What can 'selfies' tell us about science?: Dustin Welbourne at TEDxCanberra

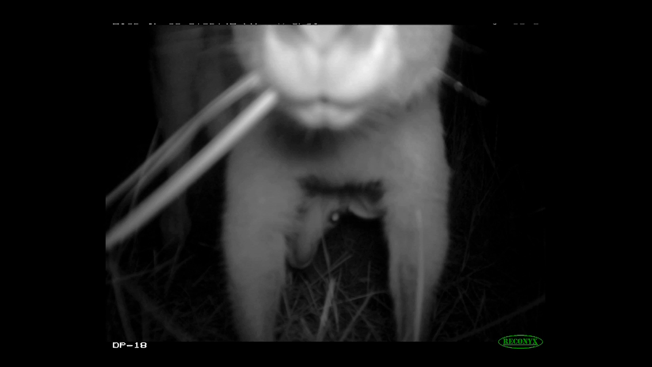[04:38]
This is an animal selfie taken by what we refer to as an automatically-triggered camera.
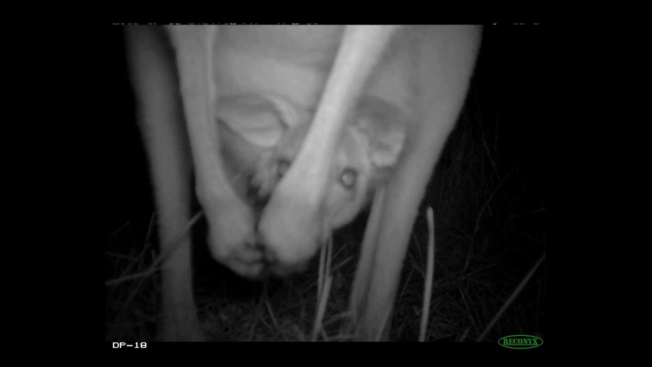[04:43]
They allow us to do wildlife without touching the animals. Here's an automatically-triggered camera.
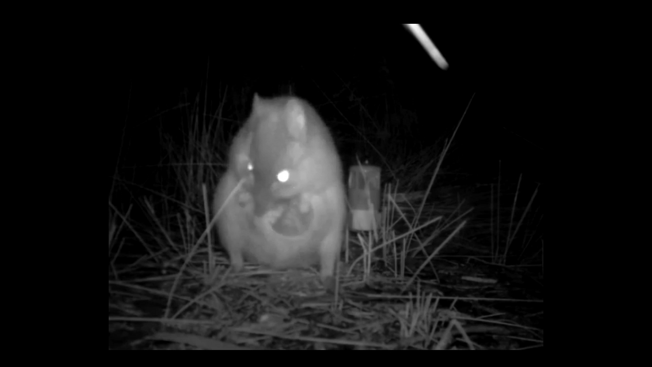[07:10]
This was captured by a colleague of mine who's a very experienced ecologist, and he said when he saw this, he was simply gobsmacked. So that's a baby potaroo. These sort of things have never been seen prior, even by very experienced wildlife ecologists, just because these animals hide.
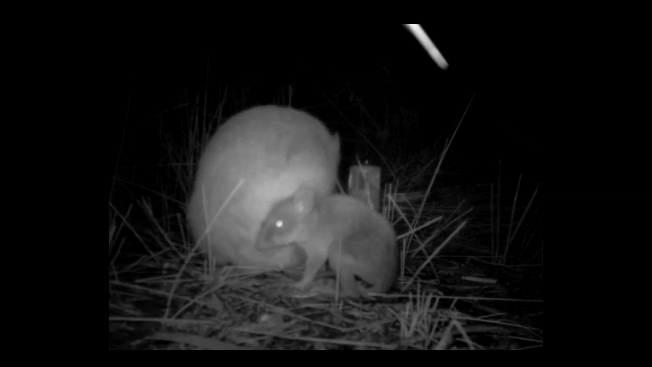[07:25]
So these advantages that the camera trap has given us, they're allowing us to take us out of the picture so we're safe.